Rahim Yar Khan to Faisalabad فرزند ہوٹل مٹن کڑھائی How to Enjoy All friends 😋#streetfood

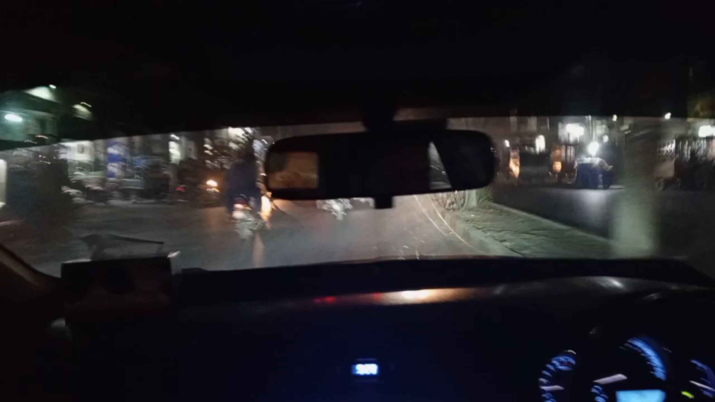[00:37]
جیسٹن جواہے کریں ویڈیو میں اس وقت ہم جنا روڈ پہ جنا